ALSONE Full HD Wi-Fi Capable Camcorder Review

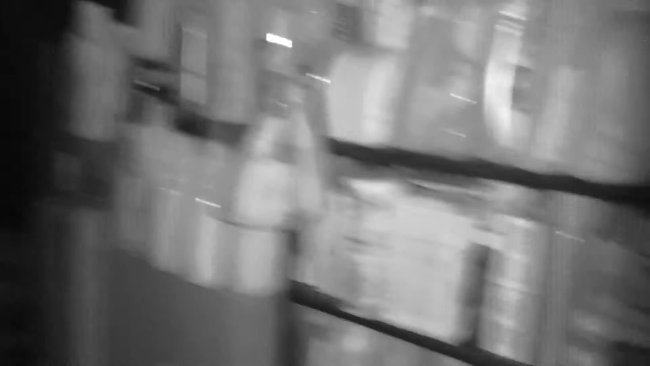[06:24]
You do get a black and white image this way which of course is normal for any camera as such but it seems the light is quite bright and seems to do an excellent job really for some sort of night shot mode as such. I really have no complaints with that at all. That seems to do actually a rather good job.